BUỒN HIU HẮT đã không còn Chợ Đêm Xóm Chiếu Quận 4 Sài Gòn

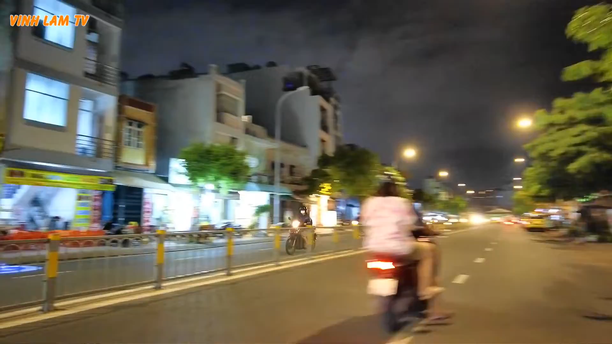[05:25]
Bên đây là khu cư xá Vĩnh Hội
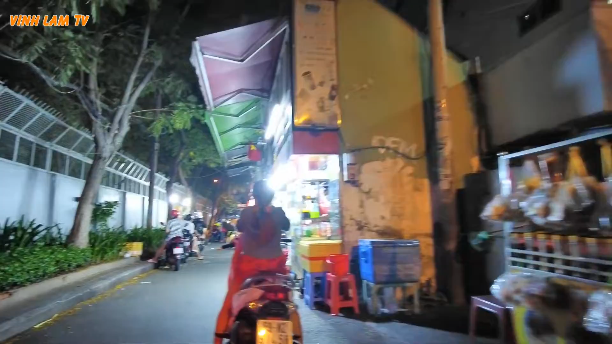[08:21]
Lòng vòng vào các khu xóm lên chị và các bạn thấy